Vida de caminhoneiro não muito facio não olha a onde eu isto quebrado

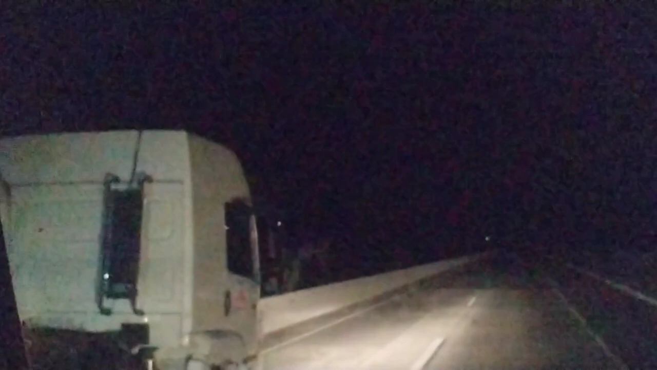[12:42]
Vai dragão aí Vai dragão Vai Vai dragão Vai Pra mim ter chegado Cedo Na minha No estado Não tô chegando Porque
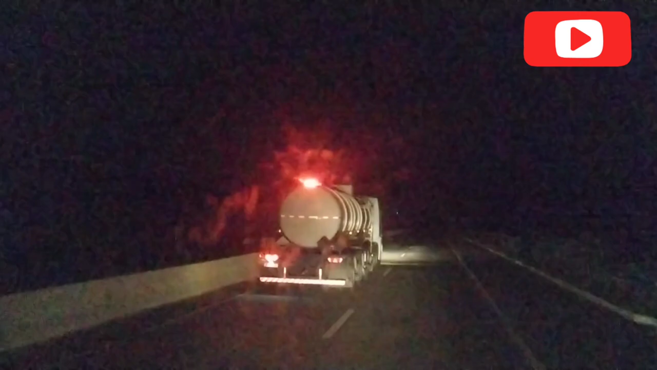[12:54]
É O carro Quebrou E
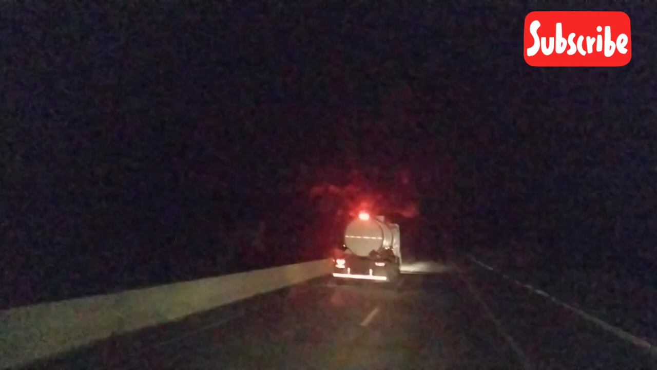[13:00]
Tô seguindo Viaje Agora Já é meia noite Tá dragão aí Olha aí É uma massa É Dragãozinho Ali É É isso aí Gente Olha aí Como é a vida De Como é a vida De quem tá Da estrada É É essa aí Olha lá Um guerreiro Pisando Pra
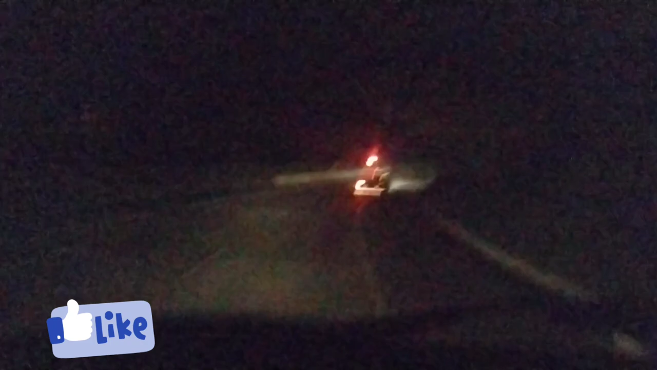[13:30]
Passar Deve ser Um parceiro Meu Ele conheceu Não Outra Coelho No Poxa Pessoal Poxa Pessoal O encontro Com ele Vamos ver Né Gente